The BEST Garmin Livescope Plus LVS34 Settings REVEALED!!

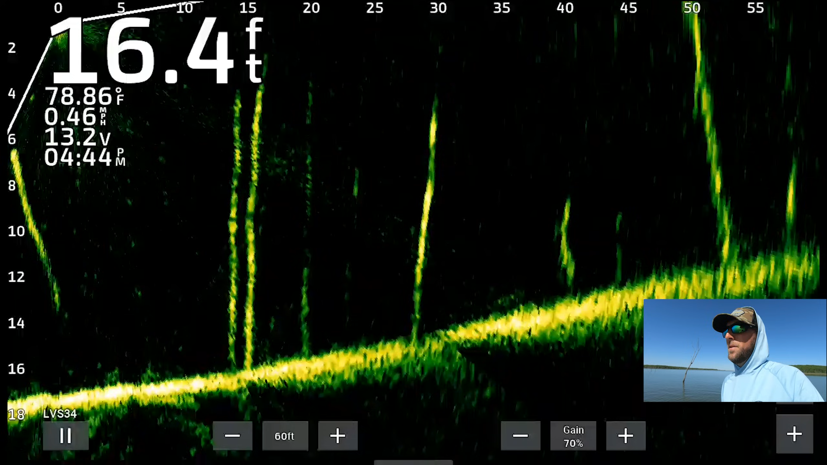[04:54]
On screen: depth 16.4 ft, water 78.86°F, speed 0.46 mph
You guys can see right now we're shooting out 60 feet, which is, especially on the LVS34, something I've noticed right off the bat is that your resolution far out anywhere from like 60 to 100 feet is amazing.
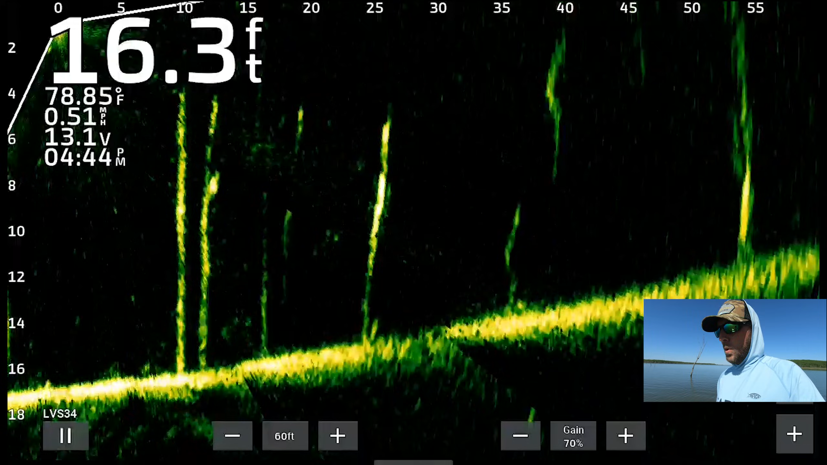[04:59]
On screen: depth 16.3 ft, water 78.85°F, speed 0.51 mph
Whereas before with the 32, depending on the depth that you're in and depending on the settings that you're running, you may encounter, you know, anywhere past 60 or 70 feet, you're not getting the greatest returns. So that's something right off the bat that I've noticed.
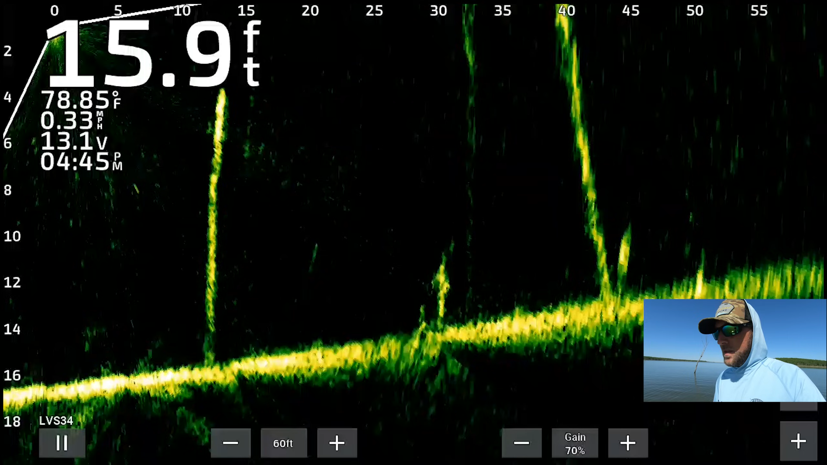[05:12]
On screen: depth 15.9 ft, water 78.85°F, speed 0.33 mph
So 60 feet is something I feel comfortable with just kind of maneuvering around trying to find fish. And then when I find the target that I'm looking for, so yeah, they're right about 40 feet. You guys can see that kind of cluster of trees back behind me here.
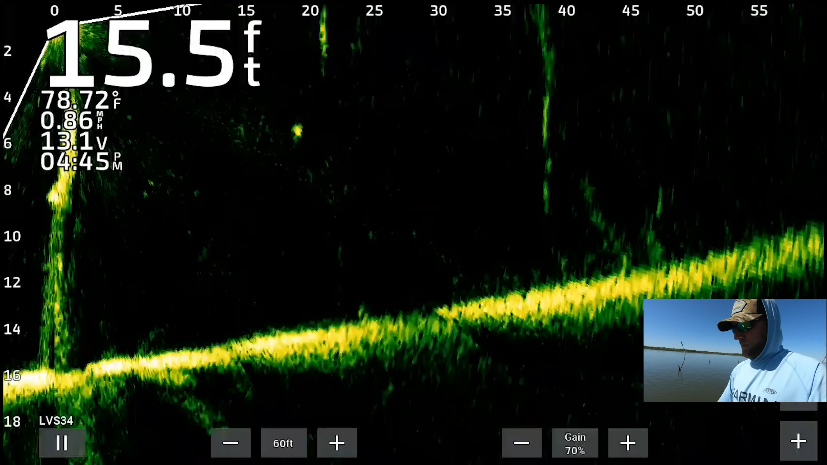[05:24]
On screen: depth 15.5 ft, water 78.72°F, speed 0.86 mph
That one's got a couple of fish in it. They're kind of hiding back between those trees right there, right about 45 feet.
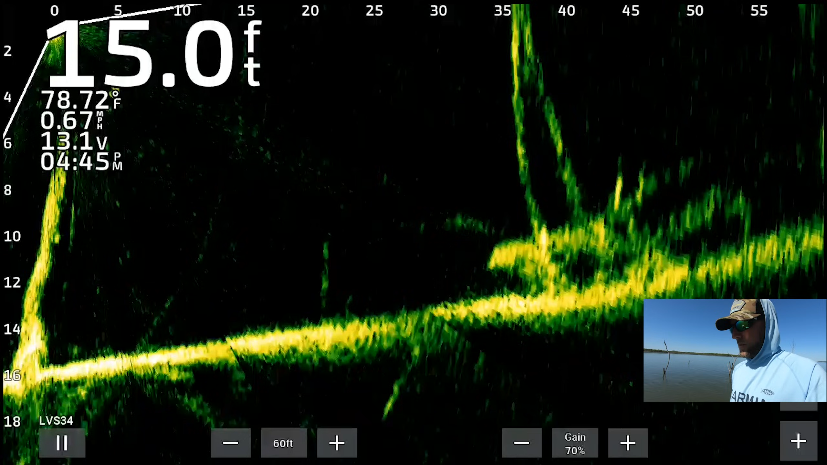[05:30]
On screen: depth 15.0 ft, water 78.72°F, speed 0.67 mph
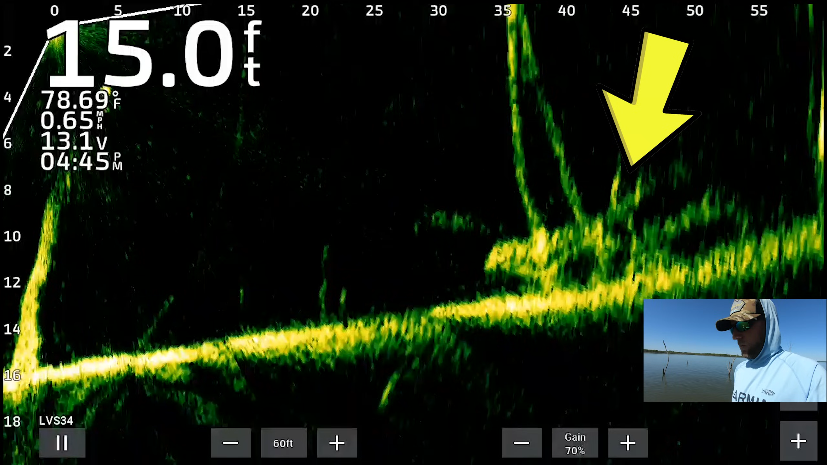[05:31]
On screen: depth 15.0 ft, water 78.69°F
You can see those big or those big suns. It's kind of what I call big crappies sitting in the trees. They just like little look like little glowing suns.
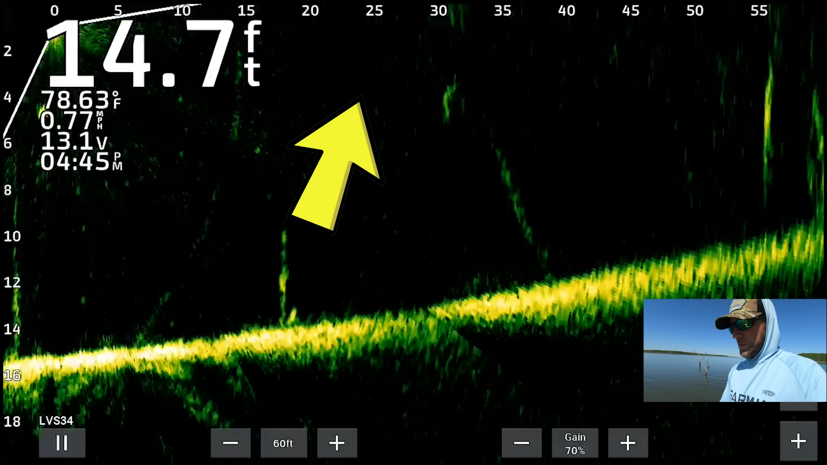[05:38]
On screen: depth 14.7 ft, water 78.63°F, speed 0.77 mph
We've got a little school of them right there at 25 feet too. So one thing too, I always recommend do not set your depth to auto range. Just manually set that. You'll get a lot better picture with a lot less screen jumping around. So right there at 25 feet, you can see that big crappie sitting off the backside of the tree right there.
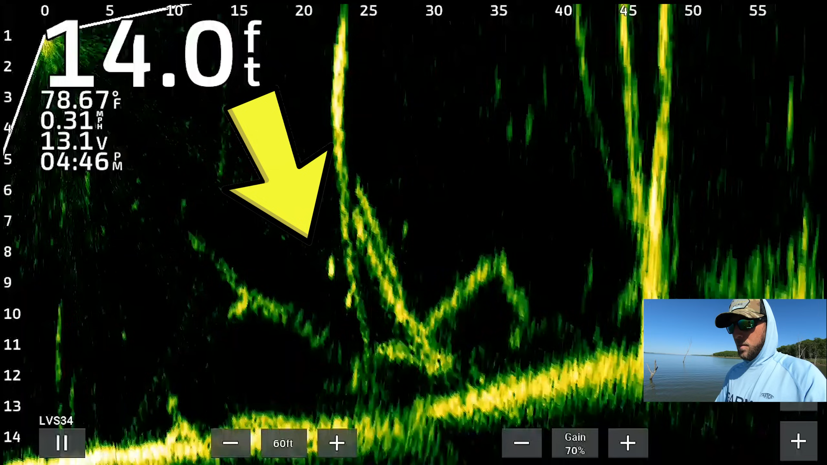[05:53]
On screen: depth 14.0 ft, water 78.67°F, speed 0.31 mph
So that's still 20 some feet out.
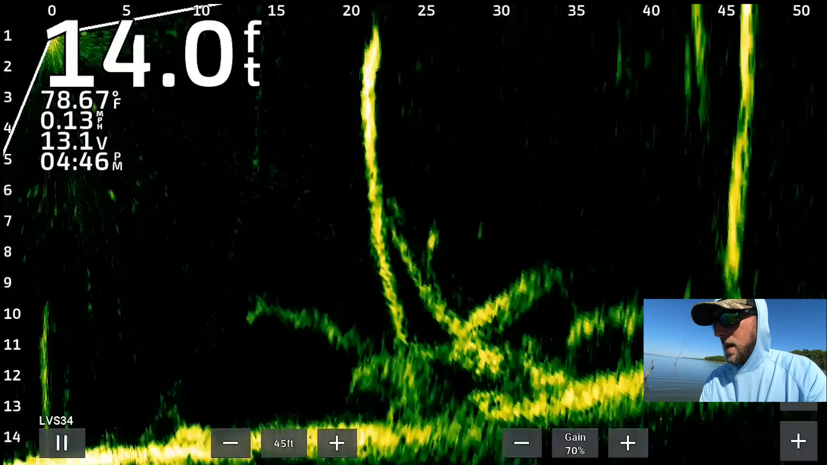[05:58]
On screen: depth 14.0 ft, water 78.67°F, speed 0.13 mph
So I'll dial that screen back to 40 and you'll get a much better picture. But yeah, that big one's still sitting right there.
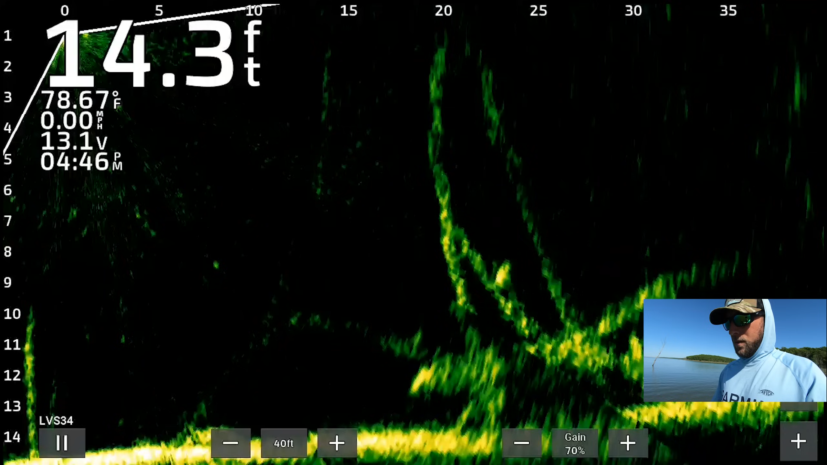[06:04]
On screen: depth 14.3 ft, water 78.67°F, speed 0.00 mph
I'm off the trolling motor so I don't spook them because we have zero wind out here today. So I would not be surprised if these fish are super spooky. But I think right up next to, you know, the increased detail at long ranges. The other really nice thing that I've noticed, especially with the settings that I've been playing around with, which will be a lot different from my previous LiveScope videos, is you get a much better 3D depth of field based on where those fish are sitting on the structure.
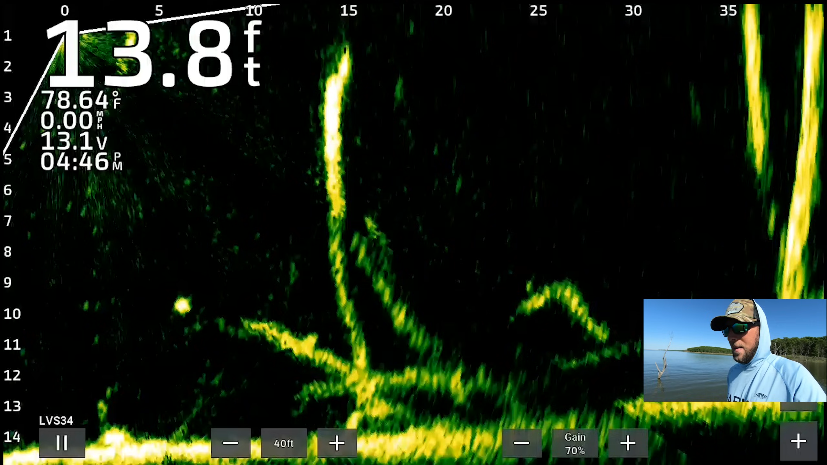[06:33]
On screen: depth 13.8 ft, water 78.64°F, speed 0.00 mph
So as where before, if you turned your trolling motor, your LiveScope pole left or right, that fish would disappear right away. But if you're running the correct color scheme, which a lot of these new color schemes that came out a couple months ago with the new update, show a lot more depth of field. They have a lot more shadows, a lot more contrast to the picture. So as you guys can see me kind of panning around right here, we're just getting a different view on all those. So I could say, you know, that crappie's sitting on one side of the tree or the other. If he's trying to hide on the front side of it, the back side, the left or right.
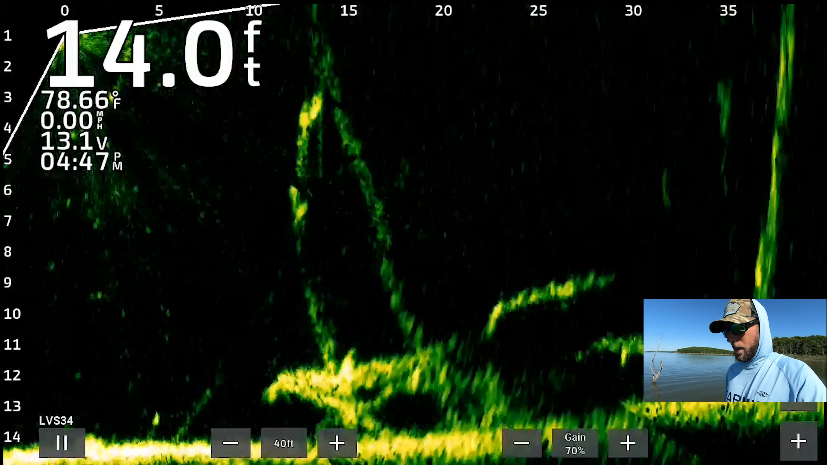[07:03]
On screen: depth 14.0 ft, water 78.66°F, speed 0.00 mph
So that right off the bat is definitely something that I've noticed, which is why I think the LVS 34 is much better than the 32.
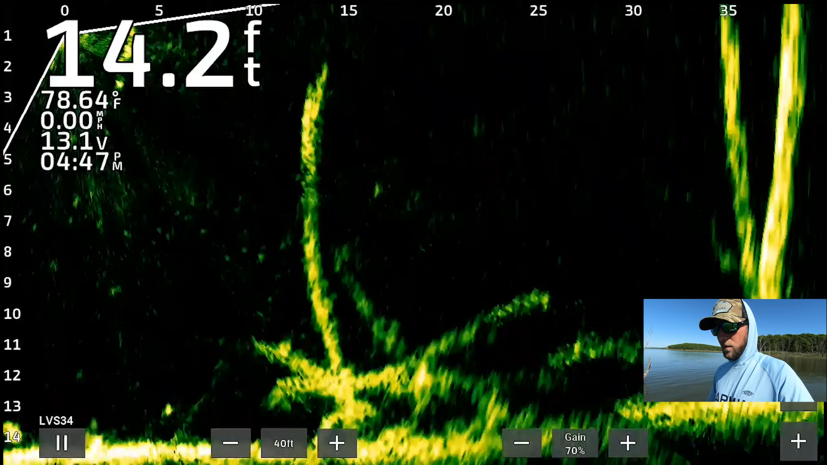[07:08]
On screen: depth 14.2 ft, water 78.64°F, speed 0.00 mph
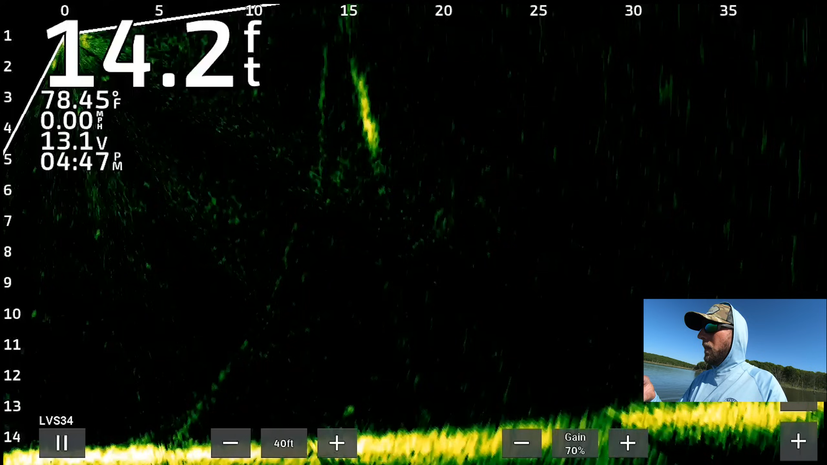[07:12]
On screen: depth 14.2 ft, water 78.45°F, speed 0.00 mph
So now that we're kind of sitting on this tree right here, just back behind me, let's dial that range down to 20 feet.
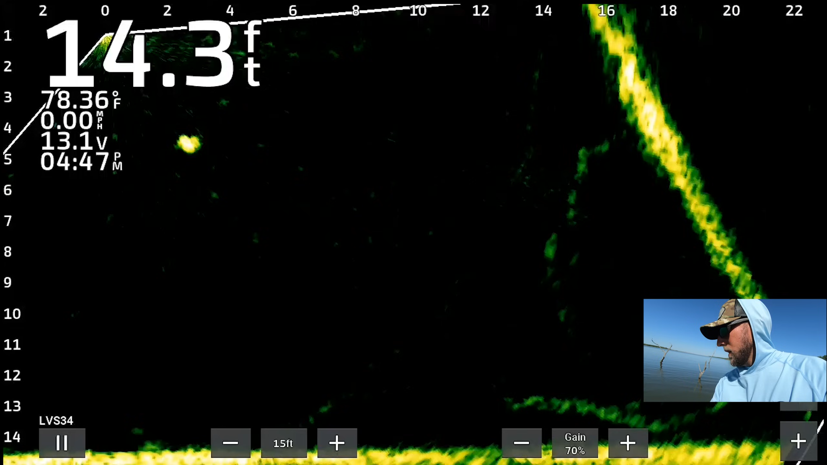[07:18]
On screen: depth 14.3 ft, water 78.36°F, speed 0.00 mph
Don't want to go quite 15. One thing that I will say that I see a lot of guys doing is on the forward range. Sometimes they're oftentimes setting that to like 10 or 15 feet.
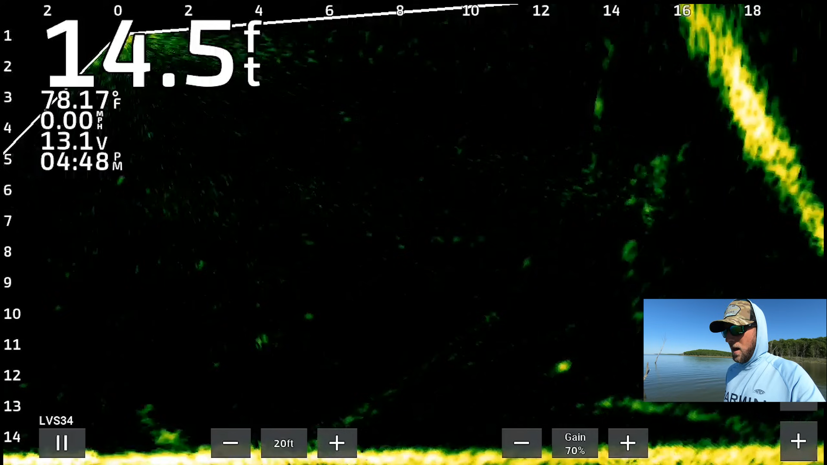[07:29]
On screen: depth 14.5 ft, water 78.17°F, speed 0.00 mph
I think your best definition is going to come from anywhere from 20 to 30 feet.
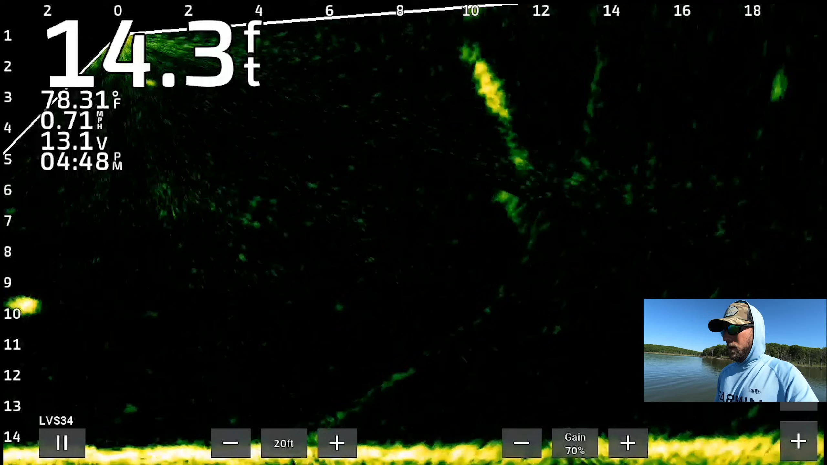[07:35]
On screen: depth 14.3 ft, water 78.31°F, speed 0.71 mph
If you're trying to go that close, I'd say that if you're going to use, if you want something super close like that, like if you're right over the top of a brush pile,